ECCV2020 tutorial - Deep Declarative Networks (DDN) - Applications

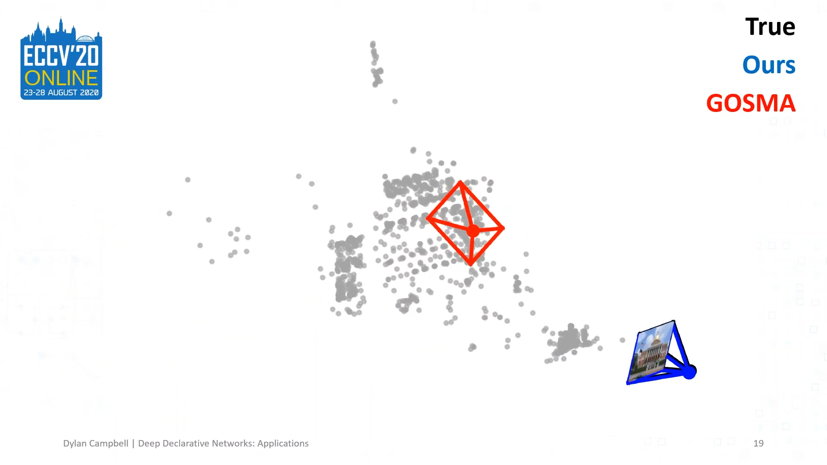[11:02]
The key experiment was relocalizing a camera from a single photo with respect to a point set of a scene on the Megadepth dataset.
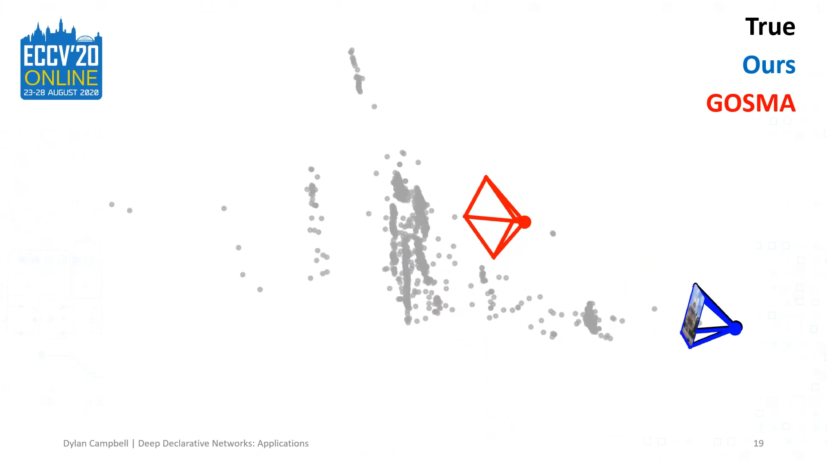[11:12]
Our result in blue for the camera frustum coincides with the ground truth in black, unlike Gosmar in red, a recent globally optimal method.
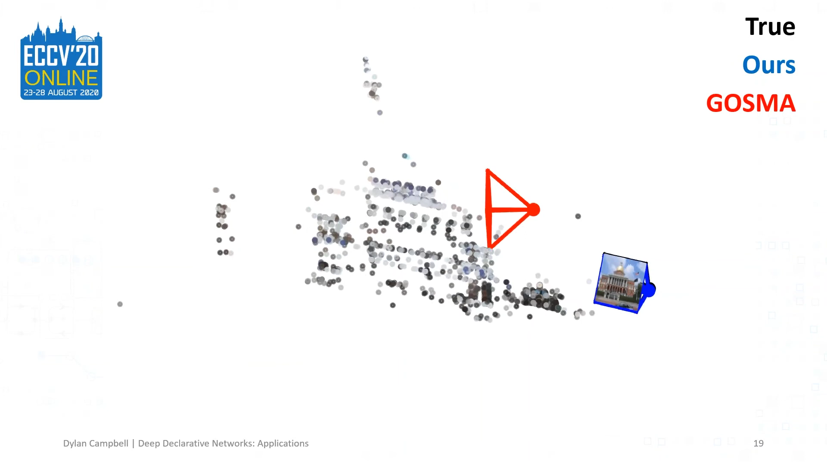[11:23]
Note that the network has never seen any of the test scenes during training and has to localize the camera from a single photo.